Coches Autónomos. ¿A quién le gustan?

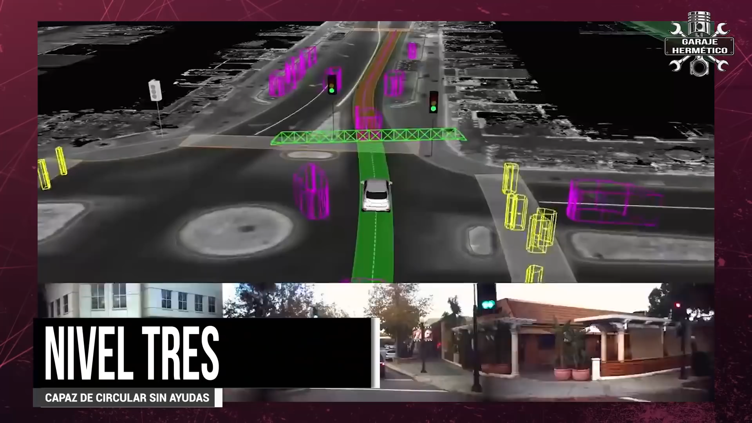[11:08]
Estamos hablando de un coche autónomo, de verdad, que es capaz de circular en determinadas circunstancias sin ningún tipo de ayuda.